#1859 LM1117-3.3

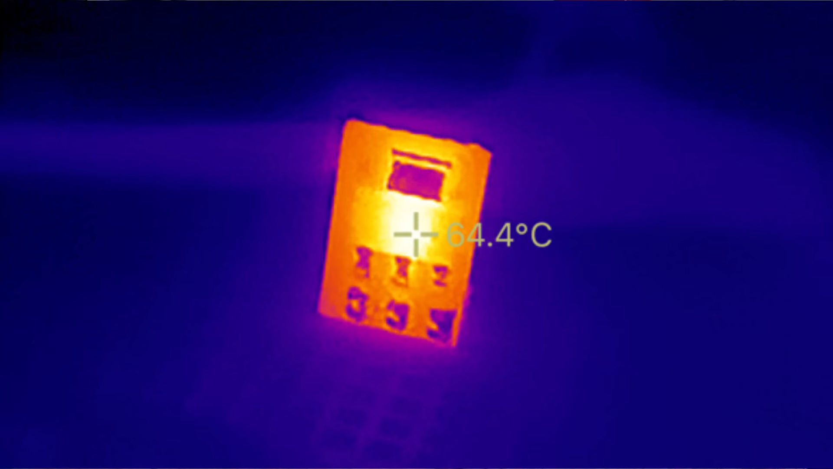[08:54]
On screen: spot 64.4°C
Okay. And then let me, uh,
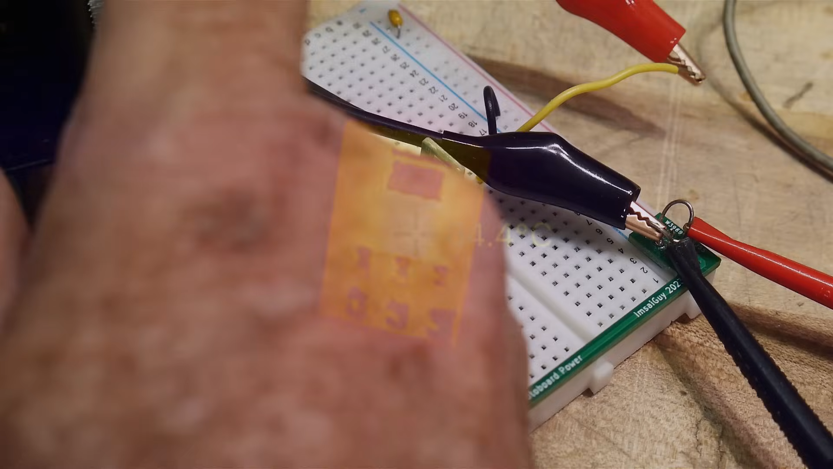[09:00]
let me go up to 400.
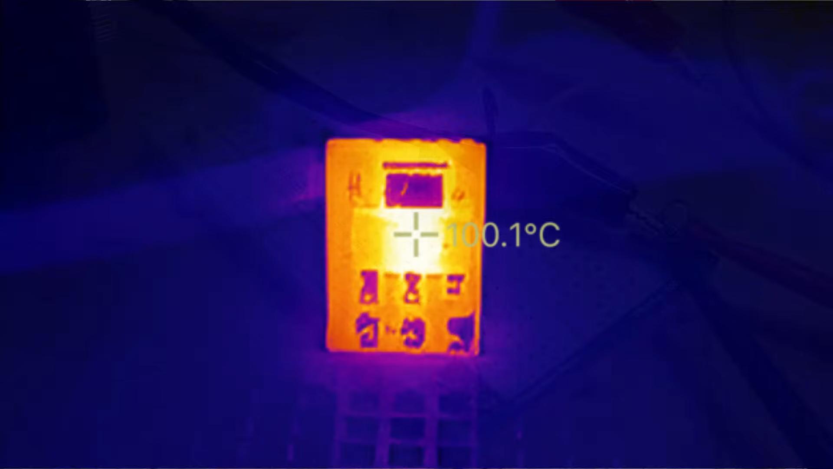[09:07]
On screen: spot 100.1°C
All right. I've taken it to 400 and, uh, it is at 90,
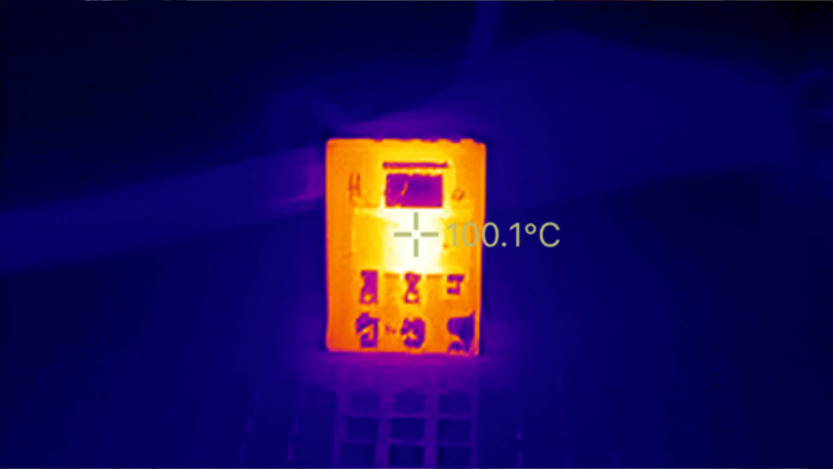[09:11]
On screen: spot 100.1°C
90 C and it is going up.
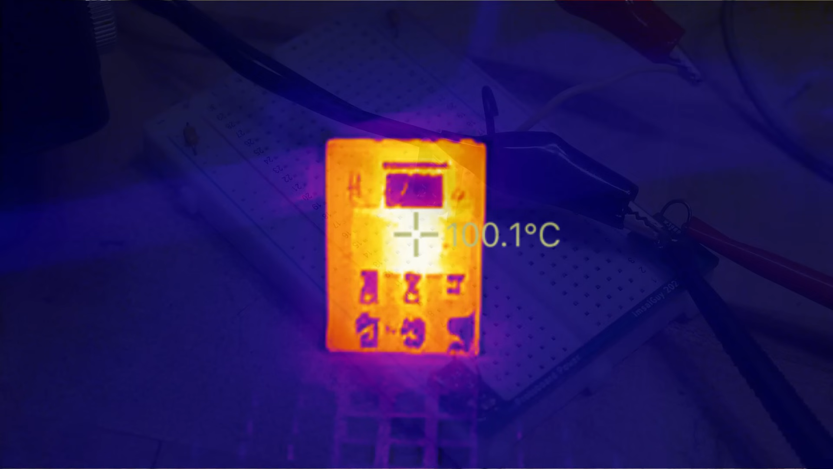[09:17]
On screen: spot 100.1°C
Um, and with a, just a little bit of airflow, it'll stay there. Okay. So if you are going to use these things, um,